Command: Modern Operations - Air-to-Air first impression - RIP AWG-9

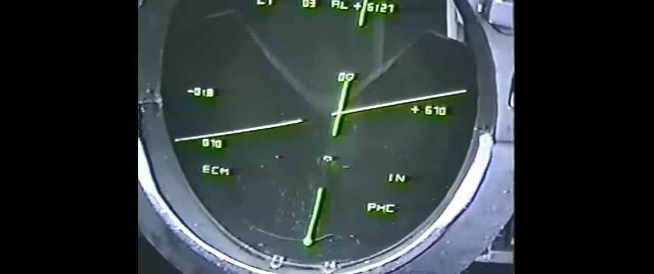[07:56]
It is the one I enjoyed the most. You can find links in the description below. Here we can see a few seconds of the TCS, then the TID in aircraft-stabilized mode, in attack mode to be precise, and we can tell this easily by the presence of the artificial horizon.
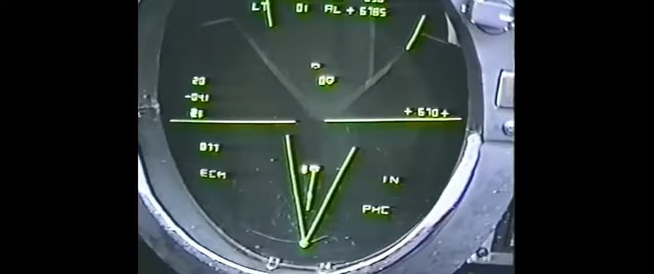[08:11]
As you know if you are not new to this channel, in this mode the vectors are relative to the tomcat, this is now the gold's eye view.
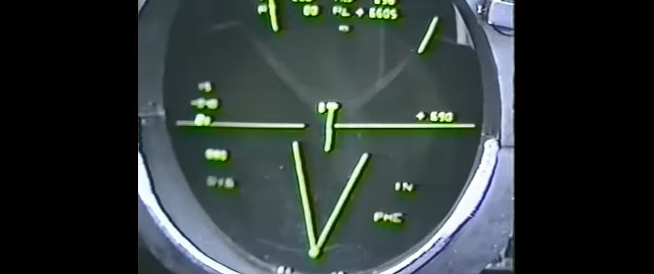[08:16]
The geometry is simple, close to zero cut, or the F-14 is flying towards the reciprocal of the target.
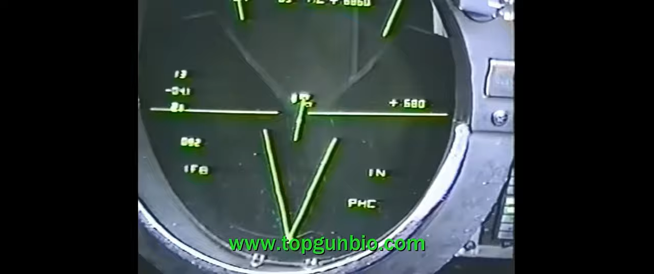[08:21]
The V-C or closure rate is quite low, above 700 knots, the target is 7000 feet more or less,